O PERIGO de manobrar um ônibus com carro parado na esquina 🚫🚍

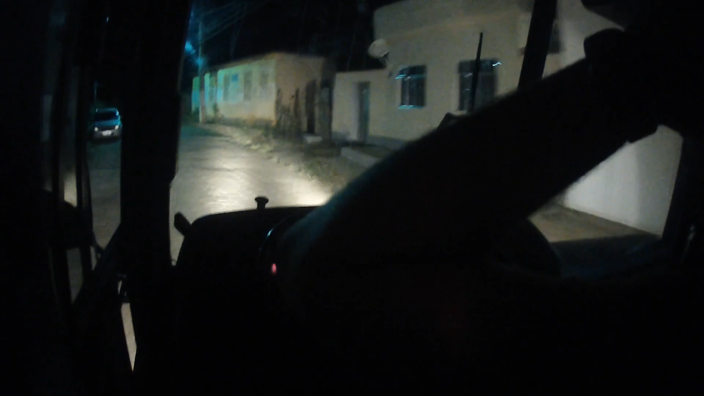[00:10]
continuidade aos nossos vídeos no canal. E com isso, decidimos gravar mais uma das nossas viagens, né? Do nosso ônibus. Onde, mais uma vez, vamos estar nos deslocando para estar pegando os irmãos. Tá levando para a igreja. Pessoal, esse ônibus aqui, né? Às vezes as pessoas se perguntam se esse ônibus é particular,
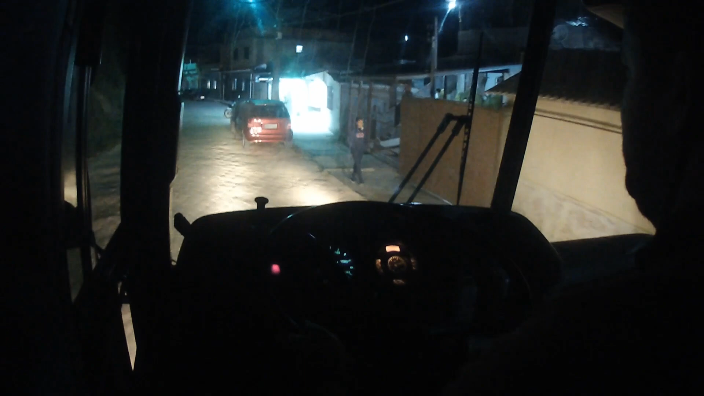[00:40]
se eu recebo por estar fazendo isso. Nesse vídeo estar explicando para vocês, né? Um pouco sobre esse assunto. Mas antes que a gente comece, eu vou estar falando um pouco sobre o ônibus, né? Que é um Marco Polo. Para aqueles que chegaram agora de paraquedas no nosso canal, esse ônibus é o Marco Polo, é o GV850, modelo Viagem, né?
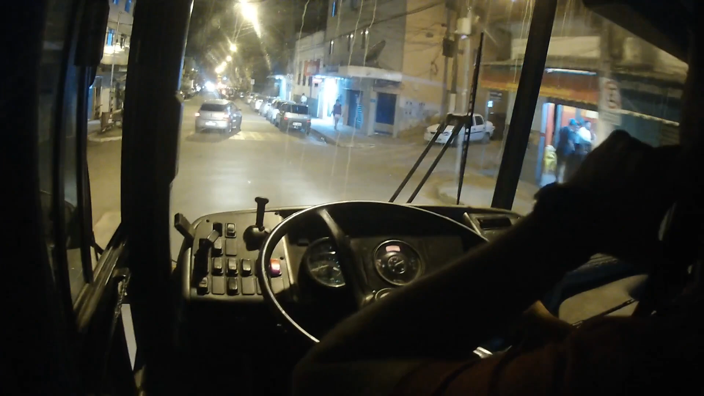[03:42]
Onde temos outras congregações de outros lugares, entre eles Rio de Janeiro, Santa Catarina e Argentina, né? E aqui em Minas Gerais, claro. Hoje está tendo evento aqui na cidade, então dificultou um pouco mais, pela cidade ser um pouco pequena e as ruas serem um pouco mais apertadas, então dificulta, né, para um ônibus desse porte.
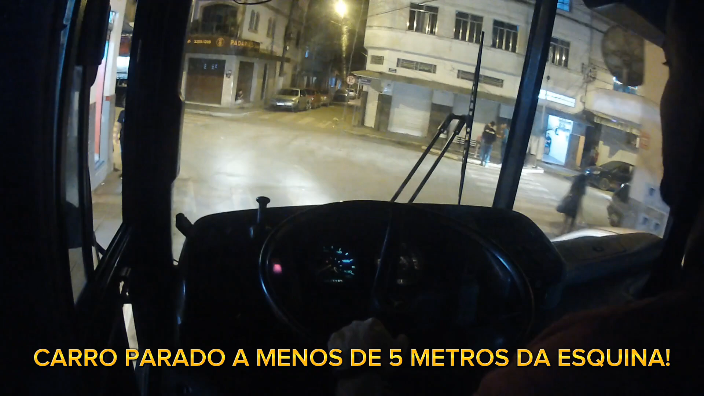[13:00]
Olha, o pessoal para o carro na esquina, né? Complica um pouco aí a nossa vida aí, ó.
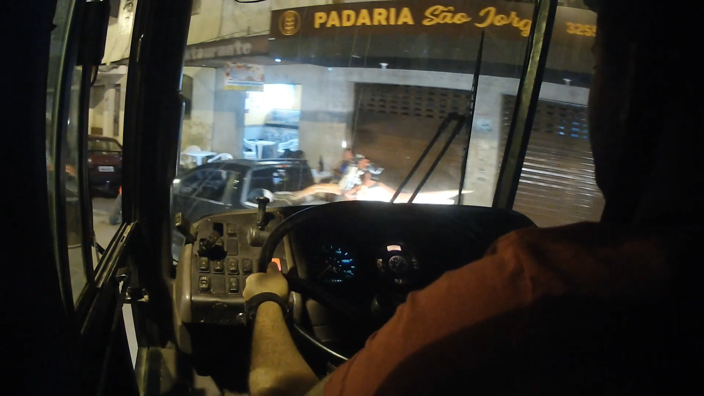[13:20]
O cara colocou ali o veículo na esquina da rua.
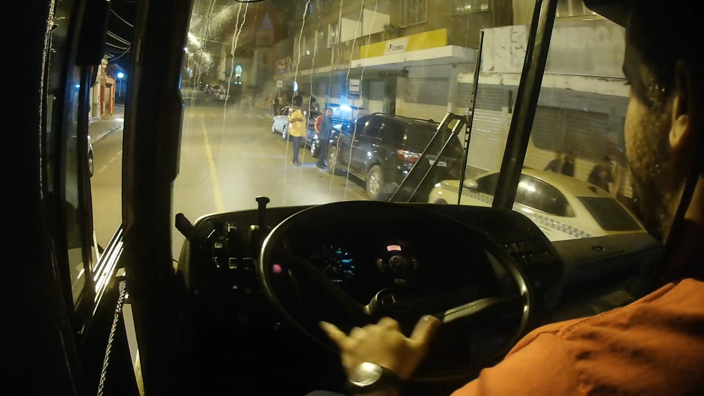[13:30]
Então, vocês sabem que o ônibus, ele, a traseira joga um pouco. Então a gente tem que ter um pouco mais de cautela nessa parte aí. Vai vendo aí.
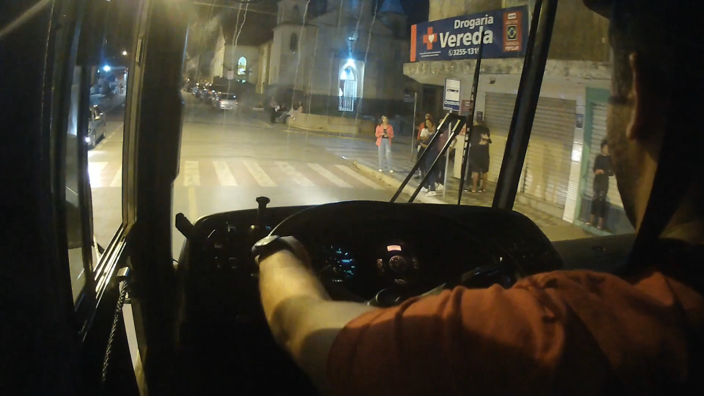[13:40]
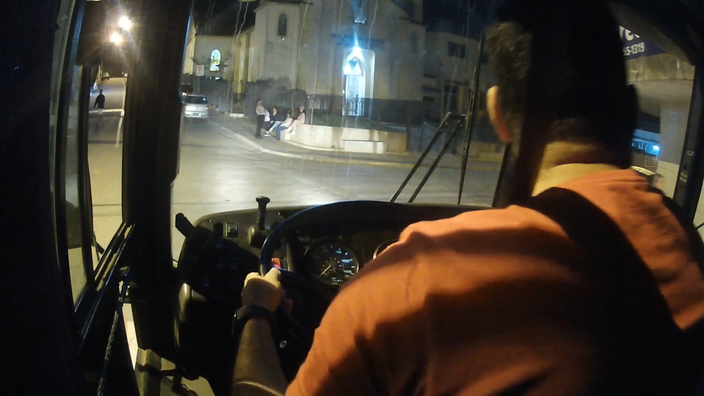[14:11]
O cara acabou de parar o carro aqui na traseira do ônibus. É brincadeira.
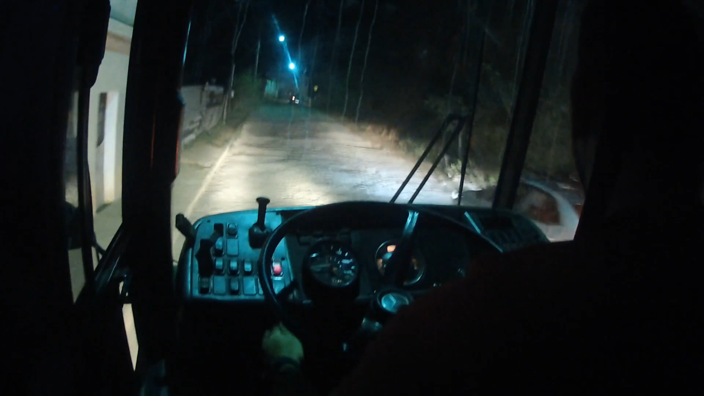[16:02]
Aí, ó. Bacana. Carro puxando dois cavalos. É, menino. Cidade pequena, a gente vê essas coisas mesmo.
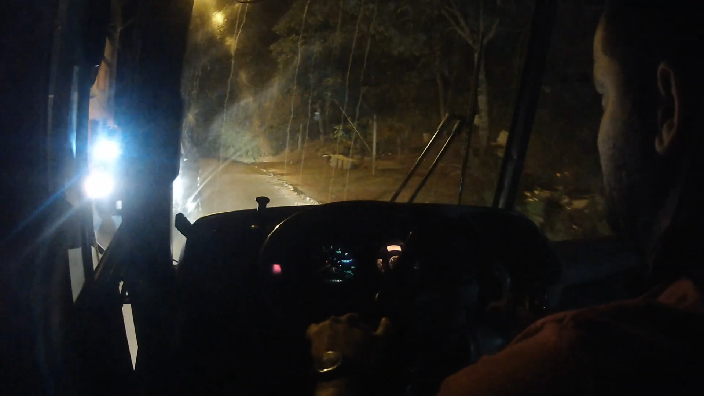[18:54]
É, não entendi isso do rapaz, não. Rapaz não saiu da faixa, ficou na frente do ônibus, é complicado.